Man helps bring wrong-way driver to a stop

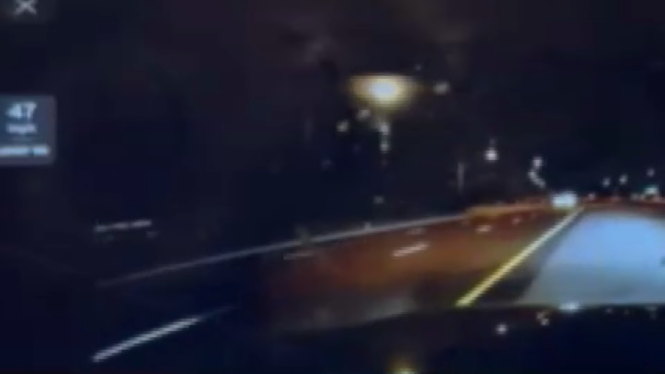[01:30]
I'm in the emergency lane. As soon as the driver started to slow down, Benavidez pulled in front of him, causing him to stop. He still was oblivious to what was going on until I told him you're going the wrong way.